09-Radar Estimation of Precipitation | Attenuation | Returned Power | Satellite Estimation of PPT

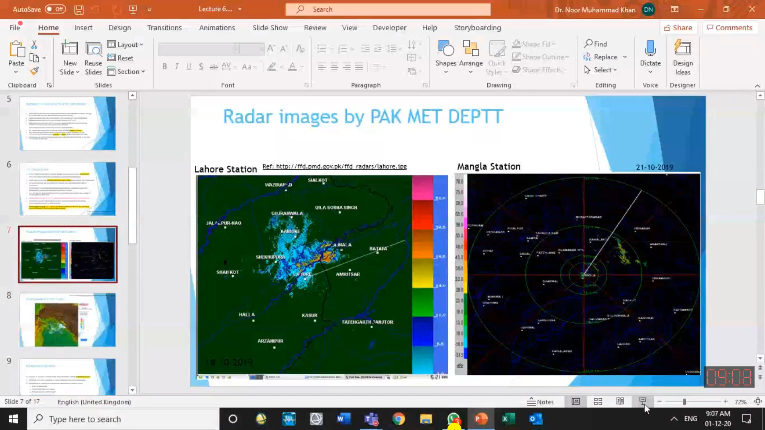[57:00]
This black line is the boundary of Pakistan and Lahore over here. And it can see across the border. It can see the cloud activity close to the this area, and this is close to Sialkot and other part of other side of Pakistan border. So it can see activities, and this radar can prepare different kind of images. In one image, they can show the reflected image.